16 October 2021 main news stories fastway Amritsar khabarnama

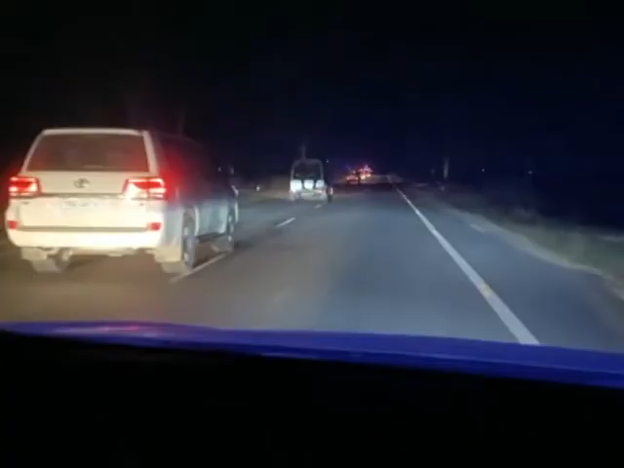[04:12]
उप मुख्यमंत्री सुखजिंदर सिंह रंधावा ने बीती देर रात भारत पाकिस्तान कौमांतरी सरहद न लगते पंजाब पुलिस के नाकियां की अचनचेत चैकिंग की स्थिति का जायजा लिया।